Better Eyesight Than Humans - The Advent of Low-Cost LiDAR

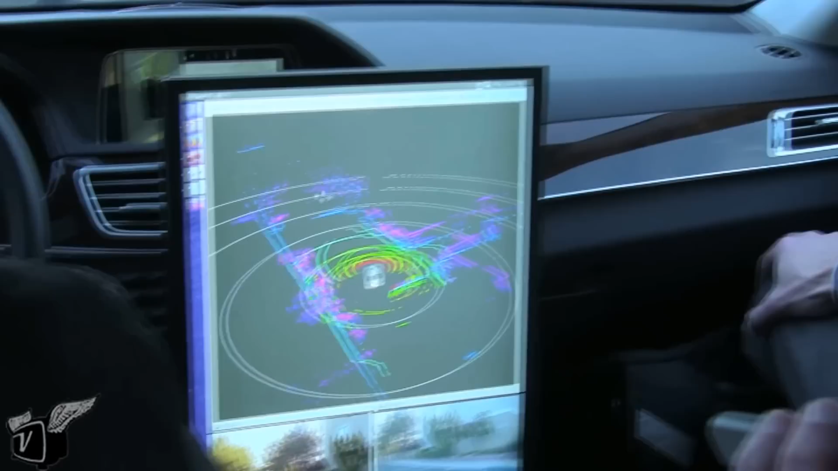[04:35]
So, they would be typically hiding, say, behind an IR transparent bumper.